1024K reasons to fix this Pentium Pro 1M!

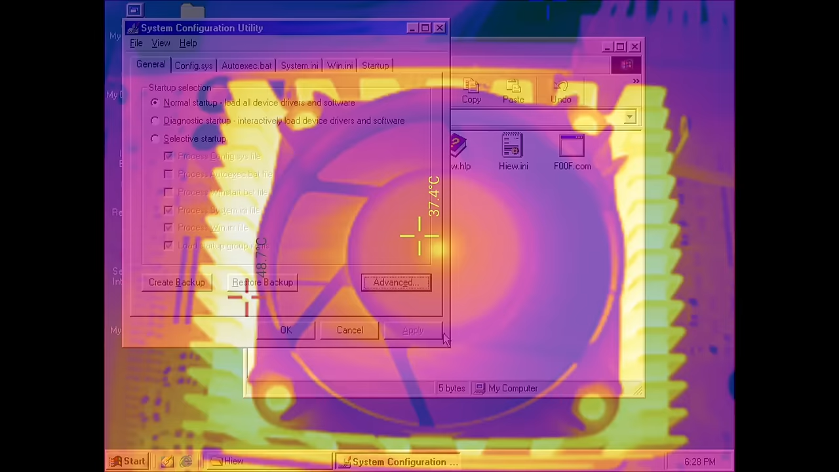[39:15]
On screen: spot 37.4°C
that's it oh by the way before I go I monitored the heat that this Pentium Pro generates and I pointed my thermal camera on the heatsink and look at this we are reaching around 50 degrees and this is with this big cooler on the Pentium Pro these CPUs seem to be running quite warm so if you have a computer case that doesn't have good ventilation it could be that you're creating some kind of a heat problem in the entire interior of your PC